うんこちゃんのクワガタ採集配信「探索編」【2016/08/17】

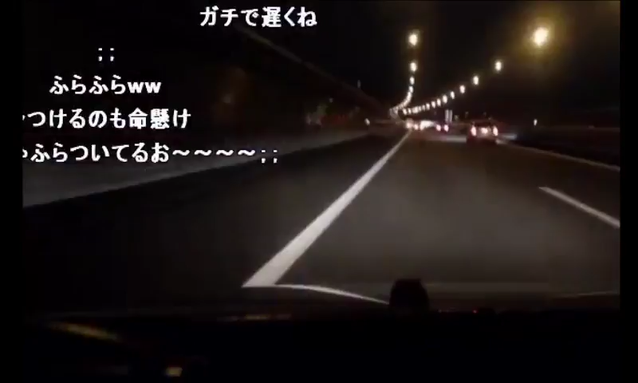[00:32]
いいなあ、アンカーなんか誰か連れてくればよかった、途中でメアコンでも拾っとこうかな、あいつ長分が働き済んだらどうせしょうもない乗れよーっつって、いねえかな?
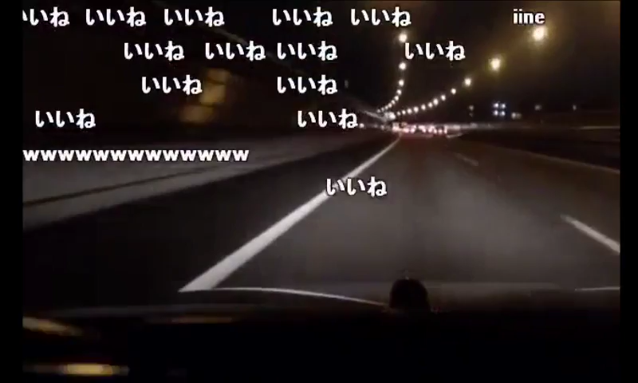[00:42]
ホームレス見て、俺歩いてねえから誰か、俺ホームレス拾ってこ女子で、時給1000円くらいではい、優しいの、全部教えてくれるのゴミみたいな、15トントラックにも抜かれたなただねえ、スピード出さねえ、ゴミトラックにも俺の担当なれんじゃねえぞわー、高速道路いいわー、走りやすいわー、めっちゃー
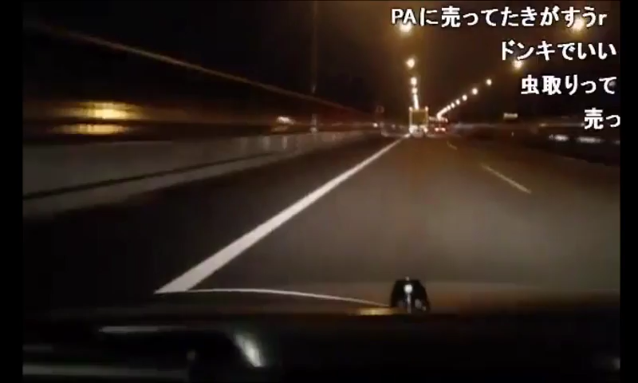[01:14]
新宿のあのゴミ4車線、ほんとに半分潰してほしいわーなんか、U、Uの字になってるんですら、ほんとに危うく逆走しかけたわー、直進してー右折する時に、Uの字になってるところでー2車線、2車線でー、右折するタイミングでー、あれ、こっちかなーと思って入っていこうとしたらー、ぷーって後ろと教えてくれてーその一面もあります笹塚あたり